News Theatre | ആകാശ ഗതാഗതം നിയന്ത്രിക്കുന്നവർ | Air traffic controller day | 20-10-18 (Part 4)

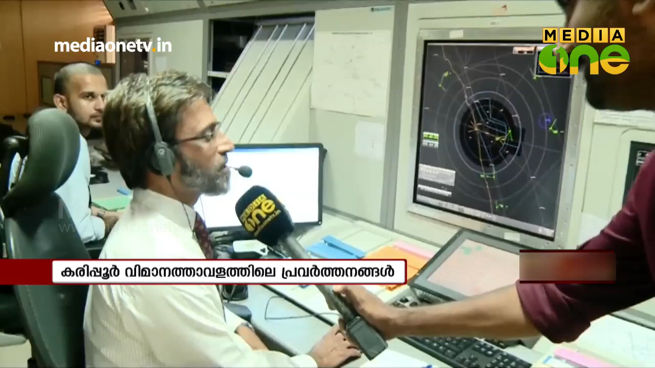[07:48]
ഇവിടെ 15,000 feet ആകുമ്പോഴേക്കും കൊച്ചിയിൽ നിന്നും വിമാനത്തിൻ്റെ കൺട്രോൾ ഞങ്ങൾക്ക് ട്രാൻസ്ഫർ ചെയ്യുന്നു. വിമാനം എത്ര ഉയരം വരെ ഇറങ്ങാൻ പറ്റും എന്നുള്ളതും ഞങ്ങൾ ആദ്യം തന്നെ കൊച്ചിയോട് ഞങ്ങളുടെ ഹോട്ട്ലൈൻ ഉണ്ട്, അതിൽ പറഞ്ഞു കൊടുക്കുന്നതാണ്.
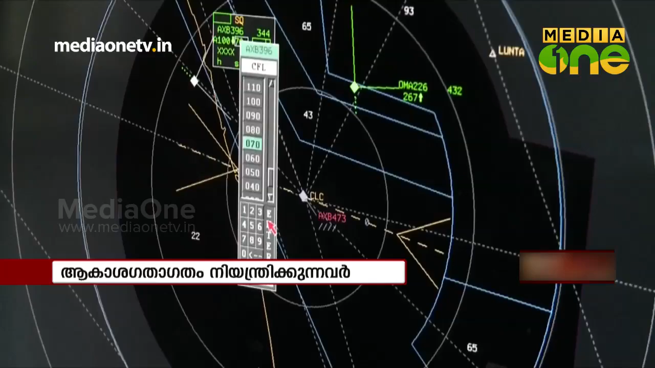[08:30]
പിന്നെ ഇത് റഡാർ ഉപയോഗിച്ചാൽ ഞങ്ങൾക്ക് 2 flights തമ്മിലുള്ള ഇറങ്ങാനുള്ള സമയങ്ങളുടെ വ്യത്യാസം നമുക്ക് കുറക്കാൻ പറ്റും.
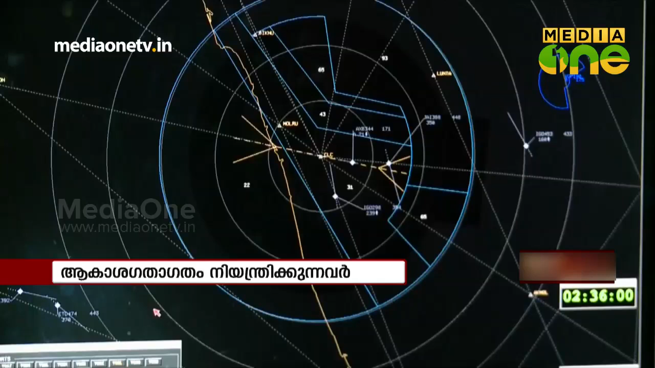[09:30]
ഇല്ലെങ്കിൽ നമ്മൾ ലെവൽ ഡിഫറൻസ് കൊടുക്കണം, പിന്നെ വിമാനങ്ങൾക്ക് അതിനണക്കായ താമസം ഉണ്ടാവുന്നതാണ്.